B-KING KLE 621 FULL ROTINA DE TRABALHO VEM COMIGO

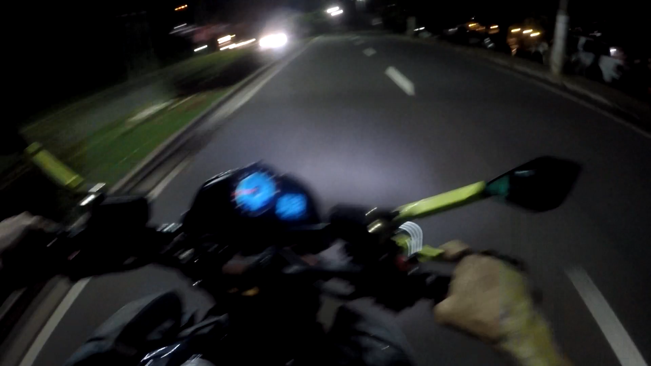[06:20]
Passada a viseira, hein, mano? Tá aqui o pariu.
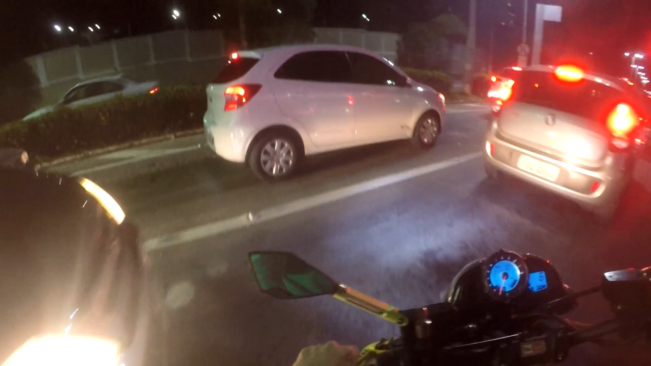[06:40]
Ai, cacete, cai que sapo que no meio dos carros vai ser foda, mano. É. Mercedes, Mercedes. Aqui o Waze acusa.
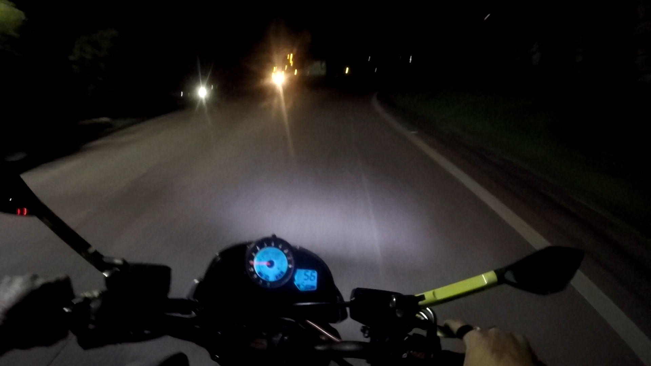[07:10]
Vamos embora. Pista, mano. Pista, pista de noite.
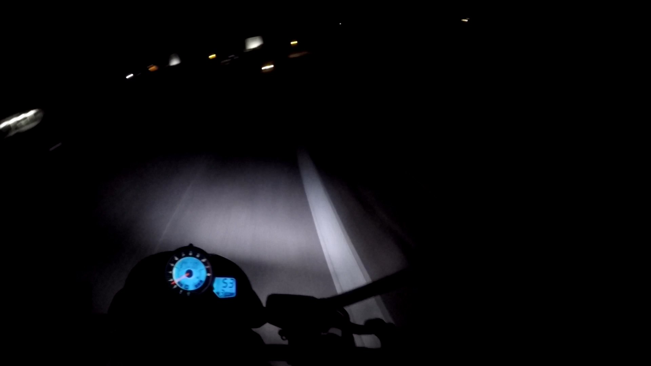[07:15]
Pilotei muito, hein? Nessa Bandeirantes aqui.
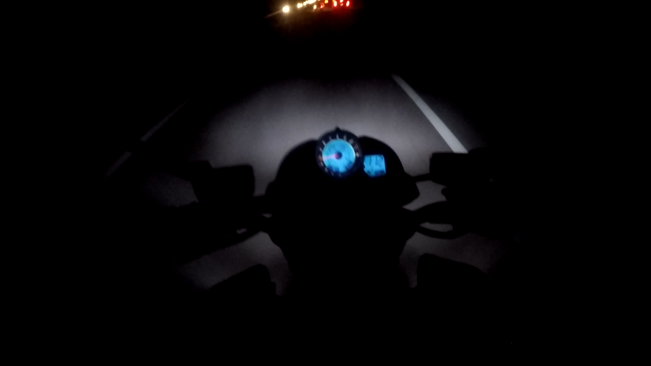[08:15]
É, vai. Chego cedo, mano. Cedo. Opa. Uma luz trepidante aí, será que é?